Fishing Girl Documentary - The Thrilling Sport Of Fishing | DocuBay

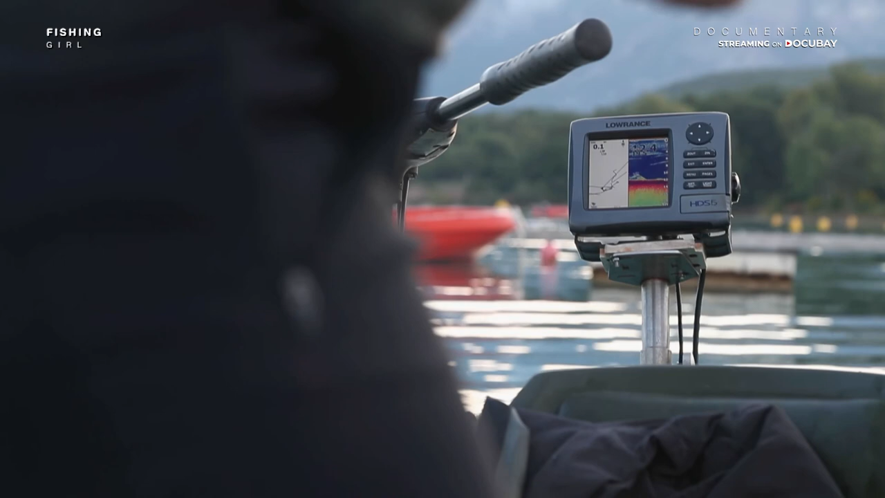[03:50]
Yeah, they put it on a jig head. Okay. There's fish there. You see?